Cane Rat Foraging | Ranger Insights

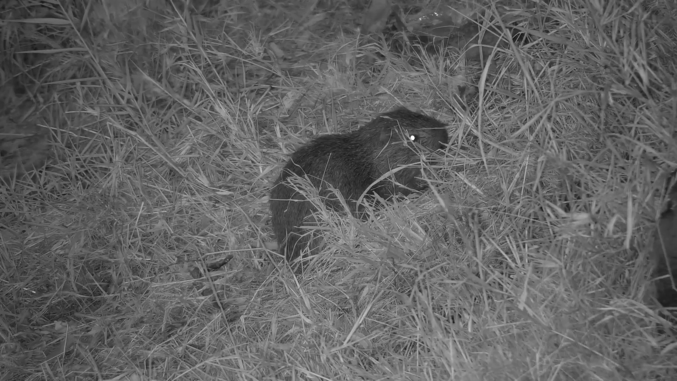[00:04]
Cane rats are delightful little rodents. Well, actually not that little. These are the third largest rodents in Africa, behind two porcupine species that take the top spots. Cane rats prefer to eat thick stemmed or coarse grasses.